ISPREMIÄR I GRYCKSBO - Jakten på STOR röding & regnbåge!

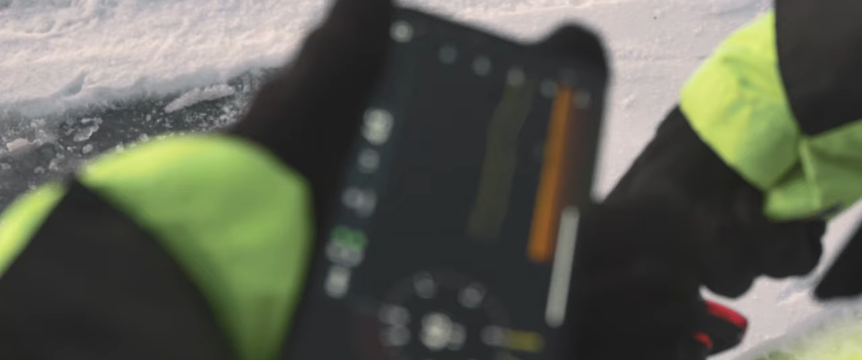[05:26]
På botten nästan? Jag vågar inte gå för nära heller!
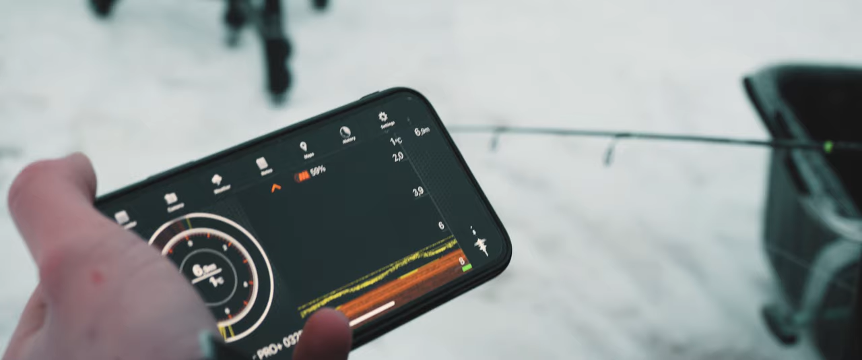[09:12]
Nu är det fisk, nu är det fisk. Nu är det någon där, kolla. Va?